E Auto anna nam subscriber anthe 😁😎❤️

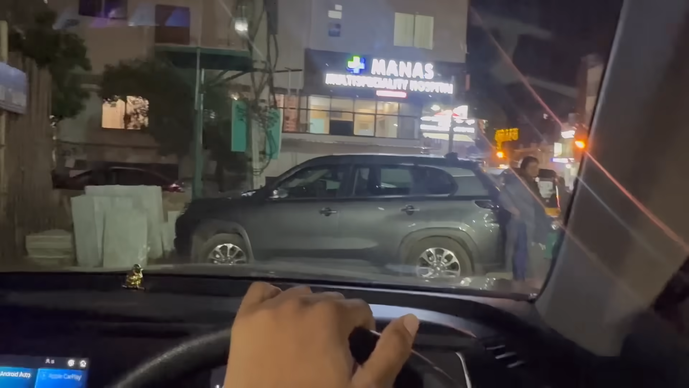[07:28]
ಇಲ್ಲಿ ಕಾರ್ ನಿಲ್ಸ್ಬಿಟ್ಟು ಅವ್ರ ಅಡ್ಡ, ನಾವು ಒಳಗೆ ನಿಲ್ಸಿದ್ದೆ ರೋಡು, ಇದರಿಂದ ಹೋಗೋದು ಹೆಂಗೆ ಅಂತ ಗೊತ್ತಾಗ್ತಿಲ್ಲ.